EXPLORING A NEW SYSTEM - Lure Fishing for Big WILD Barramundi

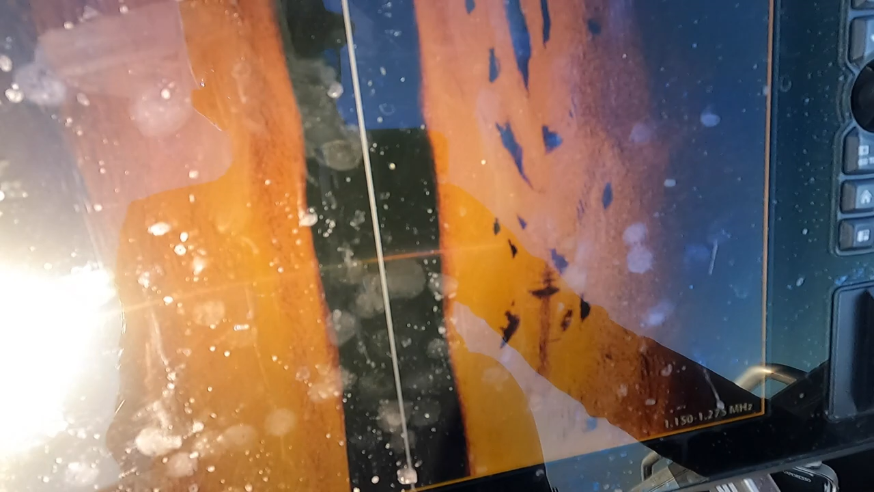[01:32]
Excuse my filthy scream, but will you have a look at that?
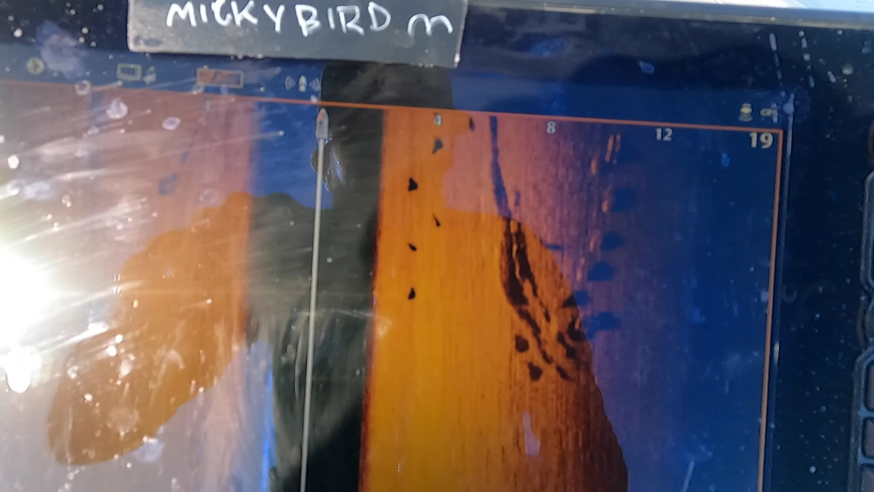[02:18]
So for those that don't know, these little white highlights there, they're the fish.
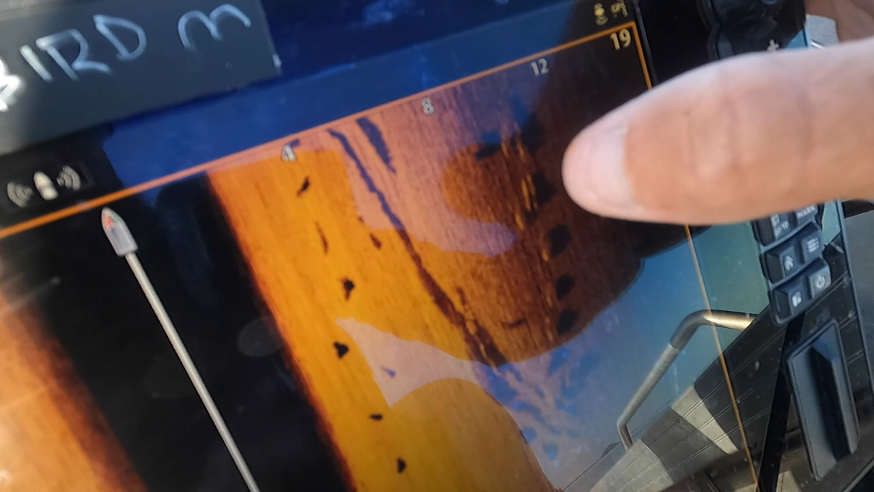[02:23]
You can see they're hugging close to the bottom because the shadows are nice and close.
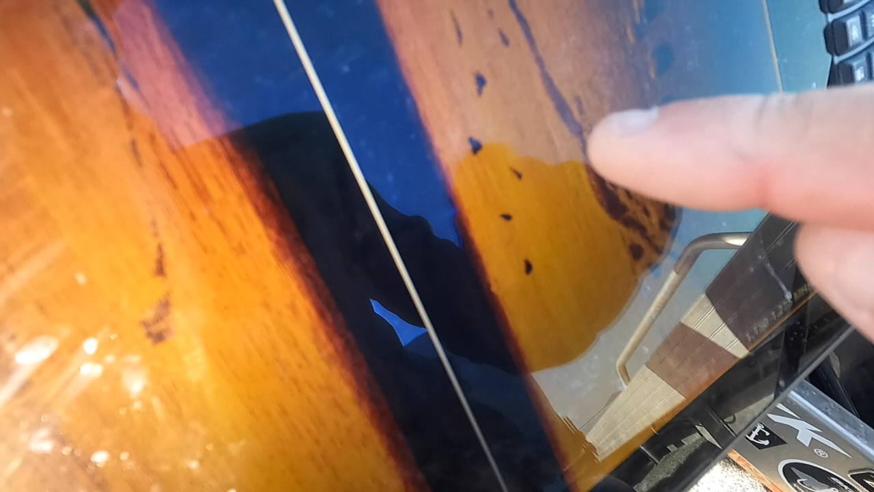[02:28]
These ones here are all, it's a little bit hard to tell. We'll just turn that sensitivity down.
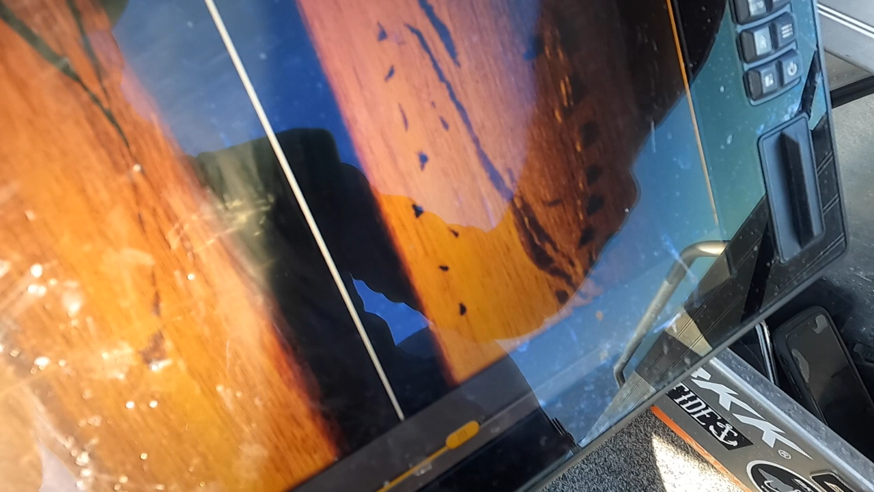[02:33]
They're pretty close to the boat, so I'm gonna give these guys a little rustle up and see how we go.
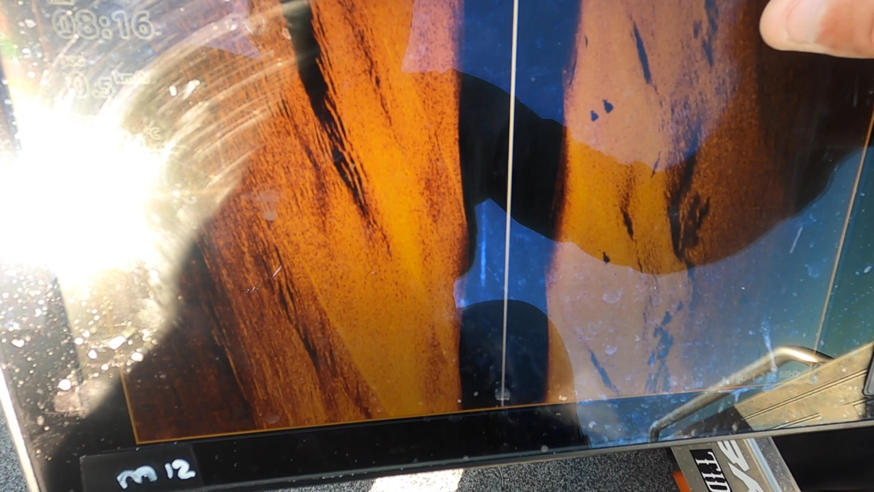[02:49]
I've just drifted back on the anchor a little bit, nice and quietly.
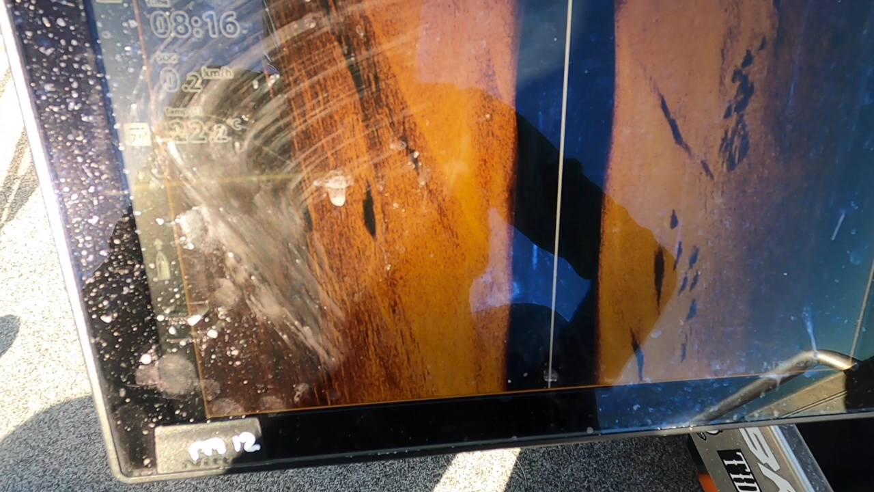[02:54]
This big dog here, whole pot of little ones. That's as far back as she scrolls.
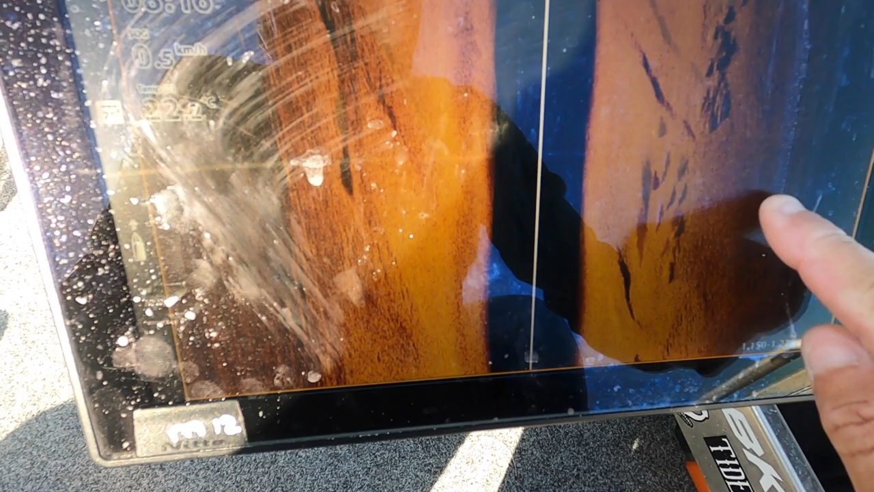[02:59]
So yeah, I've just slipped my anchor in. I mean, super quiet.
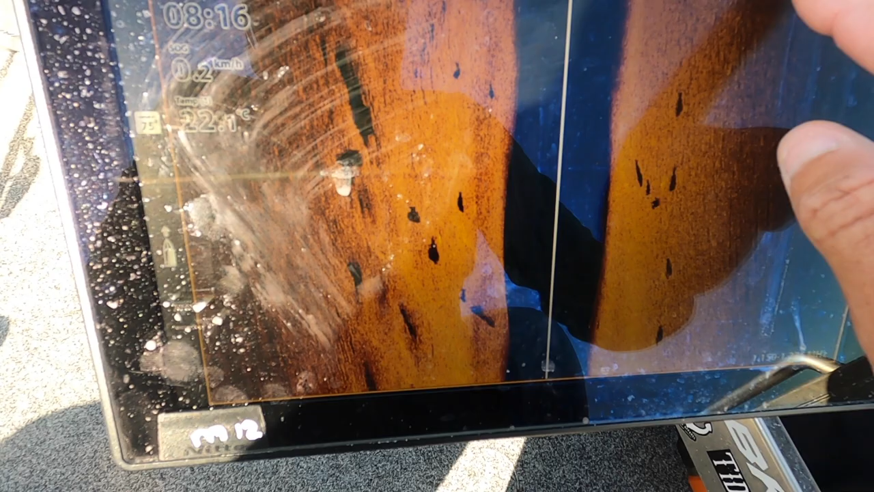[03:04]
On screen: water 22.1°C
I don't want to spook and ruin it for myself, so I'm gonna sit back here.
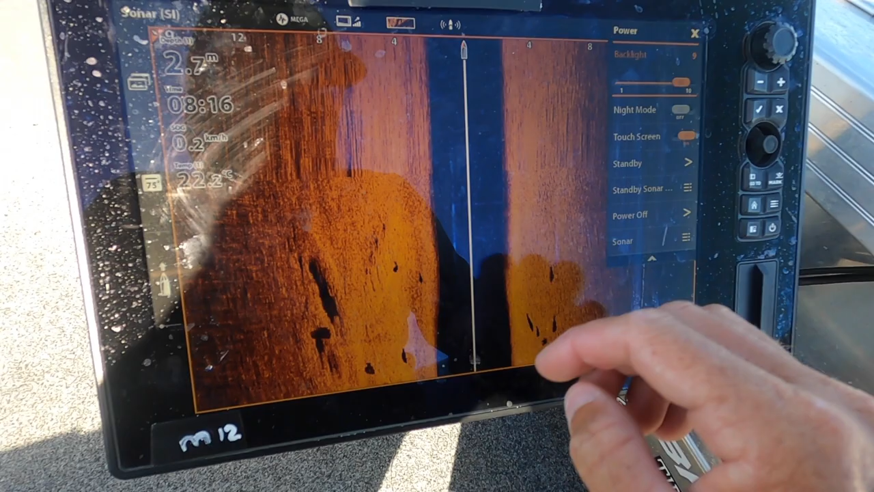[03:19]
On screen: depth 2.7 m, water 22.2°C
I'm turning this on to standby mode, and I'm gonna get casting.
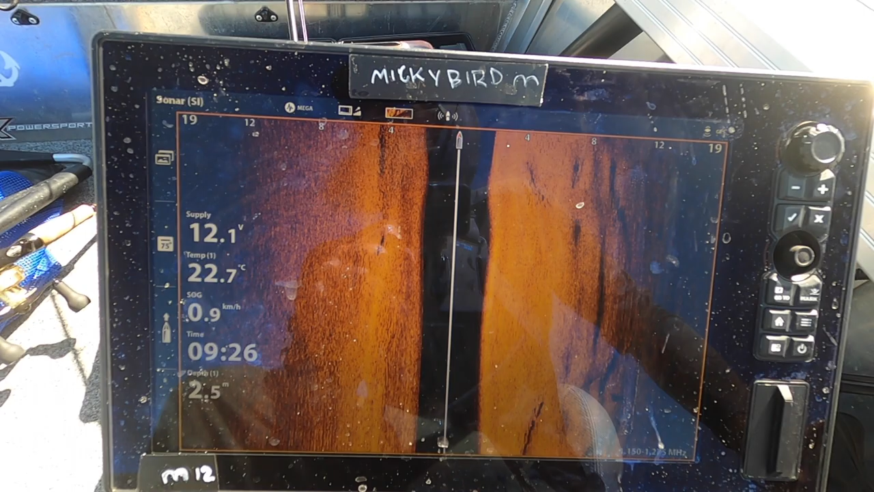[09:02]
On screen: depth 2.5 m, water 22.7°C, speed 0.9 km/h
Alright, so there's not much out in front of where I was, so I was probably, oh, there's one there.
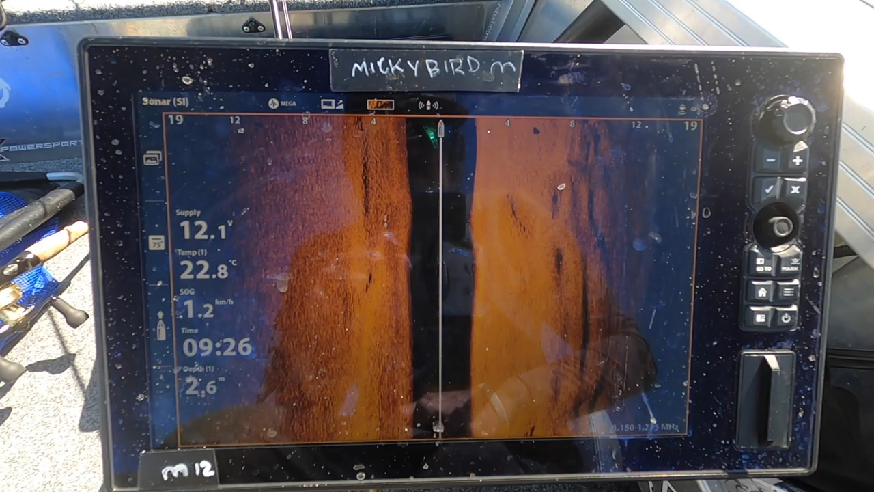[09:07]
On screen: speed 1.2 km/h
You can see one here. Might go just a little bit further just in case there's some more, but
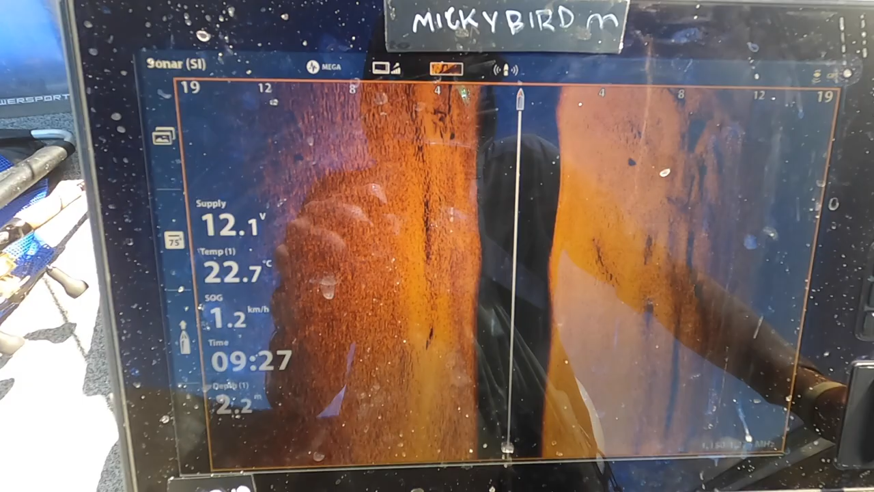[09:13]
On screen: water 22.7°C, speed 1.2 km/h
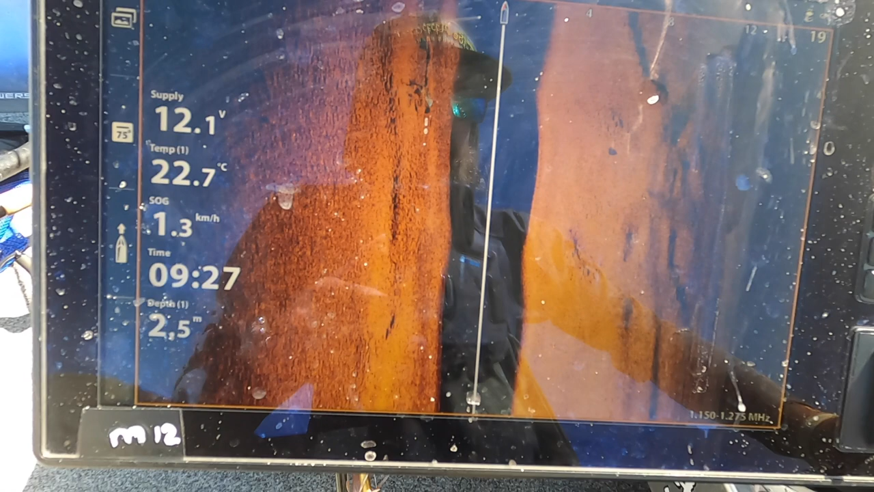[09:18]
On screen: depth 2.5 m, water 22.7°C, speed 1.3 km/h
I'm thinking that's pretty much going to be the backside of the school.
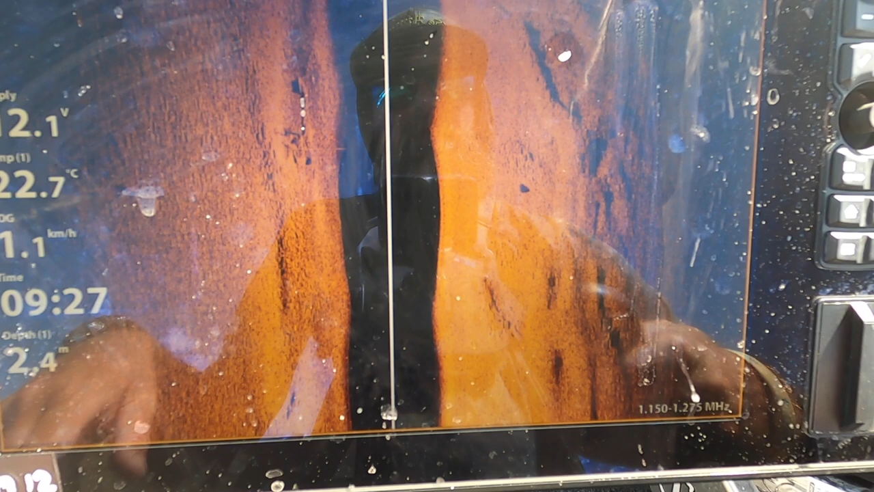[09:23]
There's another one there, maybe 2, 3 starting to show up.